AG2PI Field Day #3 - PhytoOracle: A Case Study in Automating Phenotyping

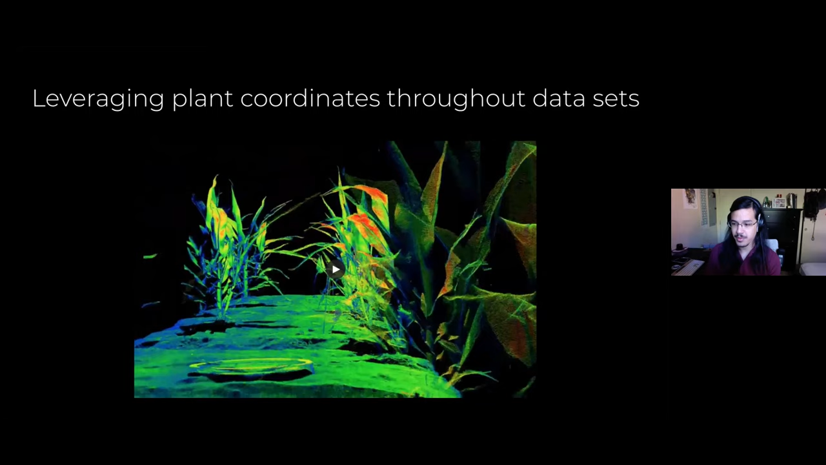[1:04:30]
in my talk we want to be able to focus into one plant and extract as many phenotypes as possible so now through the use of our bounding boxes we can then go to each individual plant using that geographical bounding box and clip